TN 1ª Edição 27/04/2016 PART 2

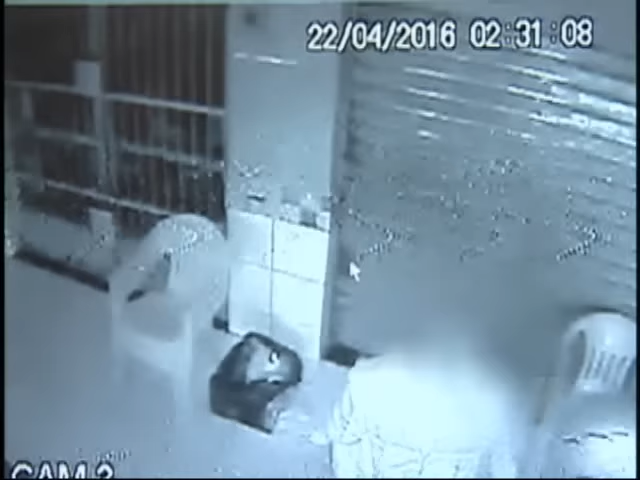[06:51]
Desta vez, foram de madrugada, por volta das duas e meia da manhã.